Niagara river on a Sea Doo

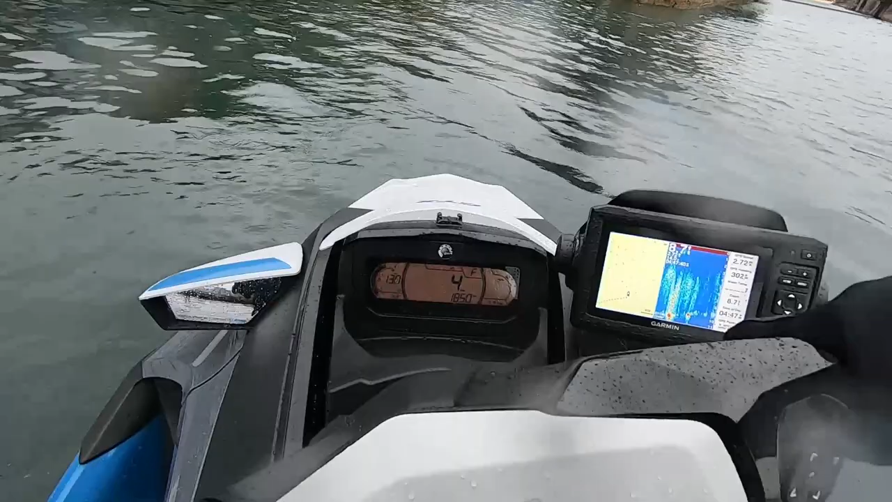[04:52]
I'm in, I'm in. Nice. How's the dump? I'm going to take it slow, I'll let you lead us when you've got to find it. Holy shit. All right. Nine feet.